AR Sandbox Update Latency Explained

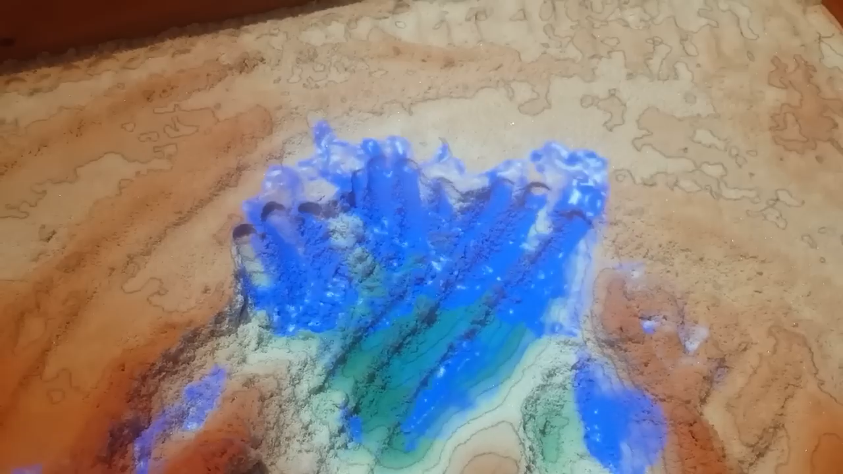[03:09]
That is because the terrain underneath it is just vibrating up and down again due to noise, so it never comes to rest, which it does when I do apply the low-pass filter.